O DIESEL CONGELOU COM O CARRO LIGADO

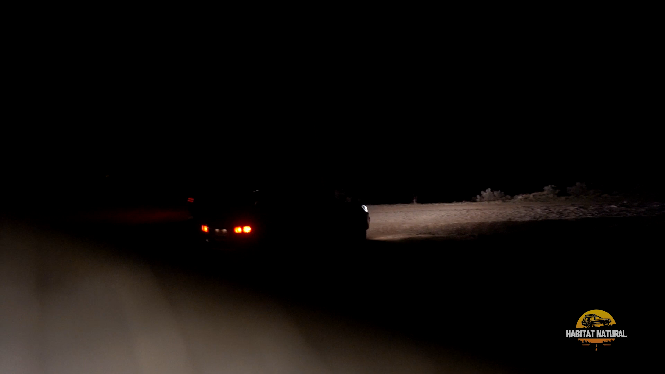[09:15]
Na verdade, na luz dá pra ver um pouquinho. Um floco de neve, assim. Um floco de neve bem fraquinho.